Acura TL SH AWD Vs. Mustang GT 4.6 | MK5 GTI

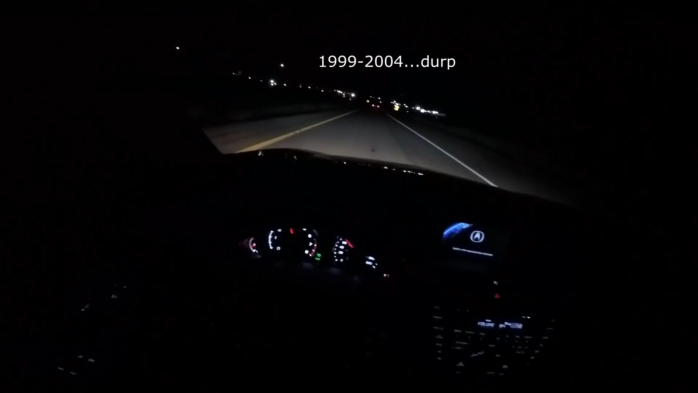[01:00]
1994 to 04 style Mustang GT. I think it's the 2V. I'm not sure what's done to it.